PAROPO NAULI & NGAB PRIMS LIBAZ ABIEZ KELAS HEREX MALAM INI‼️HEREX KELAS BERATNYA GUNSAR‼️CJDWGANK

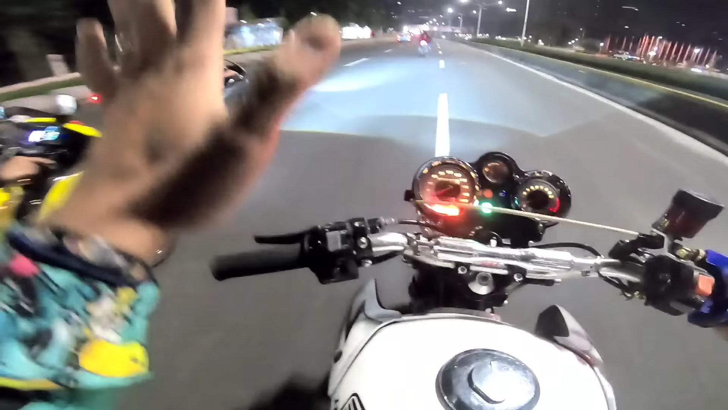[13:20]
Cocok teh butter pol cok, asu. Kenceng banget cok mata nih.
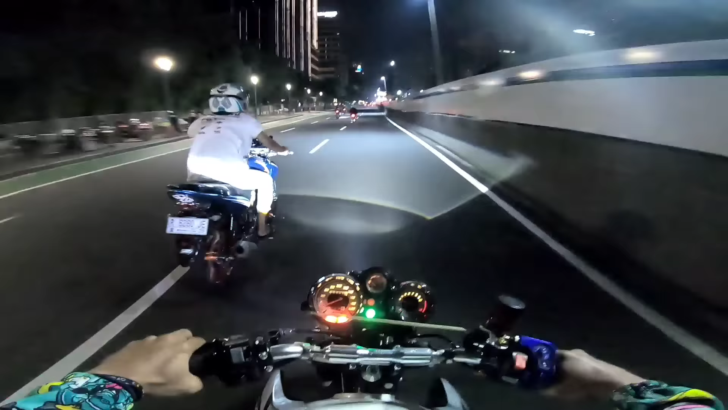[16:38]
Kenceng pol naik naik motor yo.
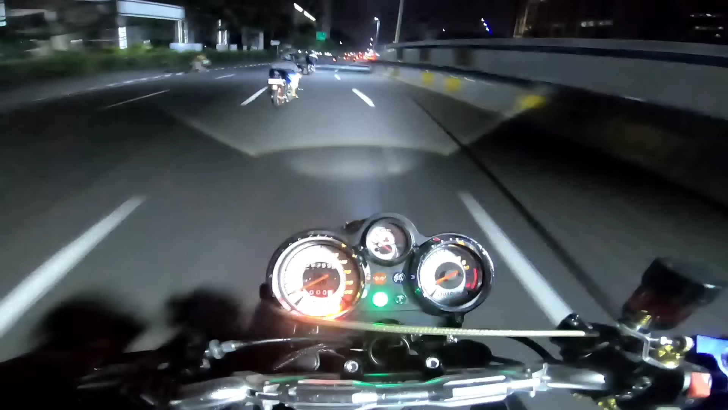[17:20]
Ora kuat cok matane banter pol. Asli kenceng cok. Yo.
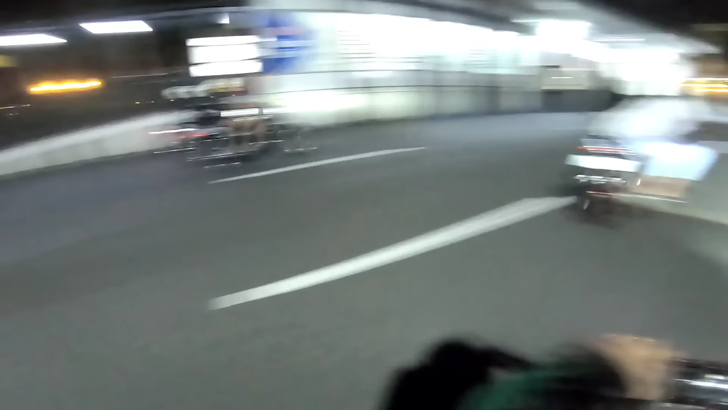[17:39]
Mata nih. Aduh. Jadi lupa ini motor buat pulang mudik cok. Mata nih. Mau kemana ini? Oh Monas itu, Monas.
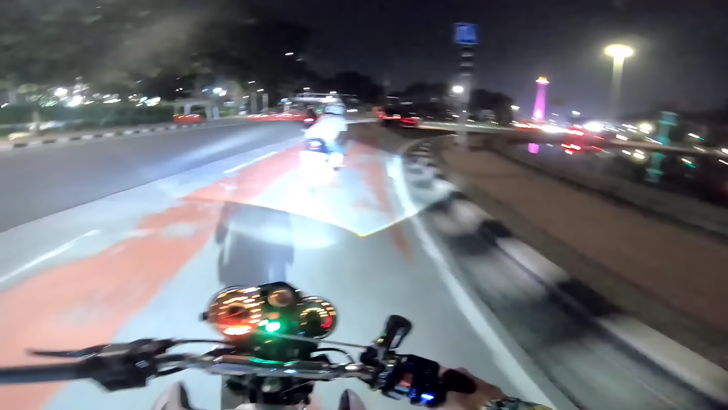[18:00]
Loh ini meneng di ini. Banter temen ya bro, banter temen ya, anjir, rak kuat tuh. Oke.
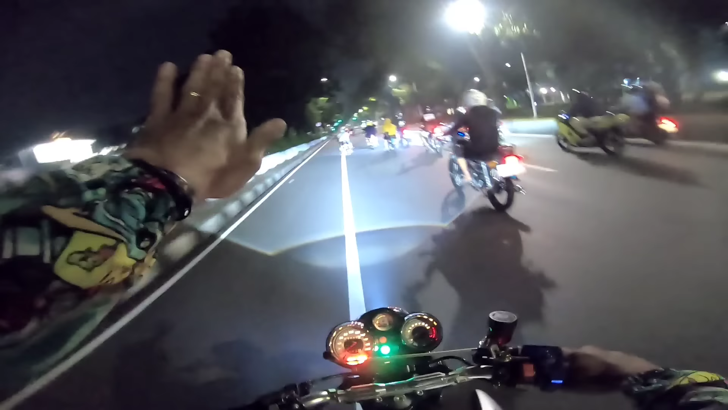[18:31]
Rame ini NR-nya bos. Bang Paropo sama Ngaprim langsung hilang, nggak tahu kemana itu.